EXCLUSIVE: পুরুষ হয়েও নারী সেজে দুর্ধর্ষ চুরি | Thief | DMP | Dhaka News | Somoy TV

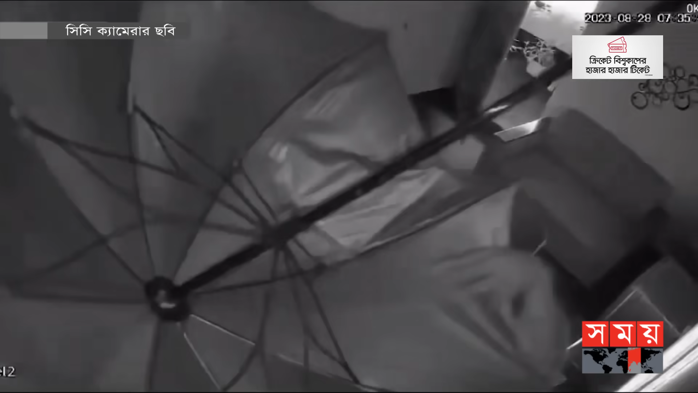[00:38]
ओफिसे थाका नगत ठाका वन्नानो जिनिस पत्रो निये पालिये जाए ओई नारी एई घटनार तदन तो कोटते आशपासेर